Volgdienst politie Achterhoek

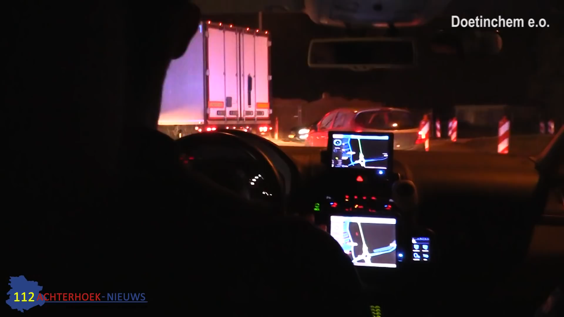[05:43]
Vrachtwagenchauffeurs hebben meestal wel goed in de gaten, die hebben meer ervaring op de weg, zeg maar, dus die doen dat vaak wel goed. Ja, oké. Dus deze blokt er mooi af en dan kunnen wij nu mooi door. Als jullie dadelijk een kruispunt benaderen, dan moeten we altijd wat inhouden. Mijn rol als bijrijder is om te kijken of er van rechts nu niks aankomt, het is nu vrij. Nou, we krijgen nu groen, dus we kunnen gewoon door.